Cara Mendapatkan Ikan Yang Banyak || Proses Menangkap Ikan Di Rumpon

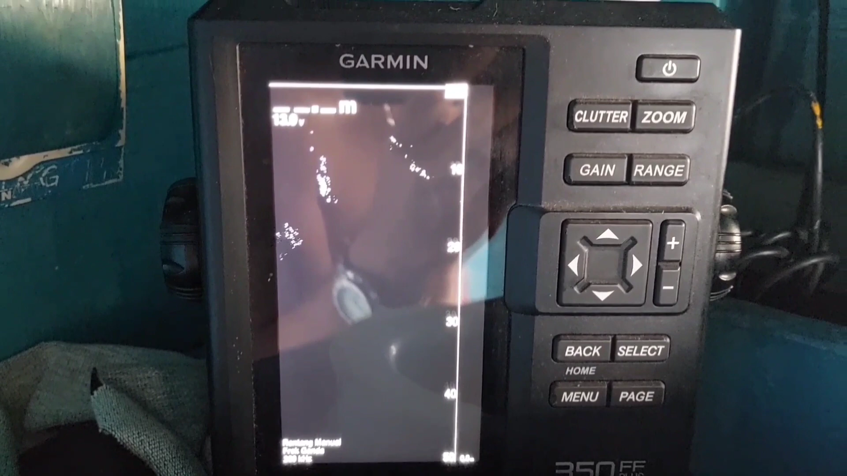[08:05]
ternyata ikannya sudah disini ini guys mudah-mudahan dia ikut terus sampai di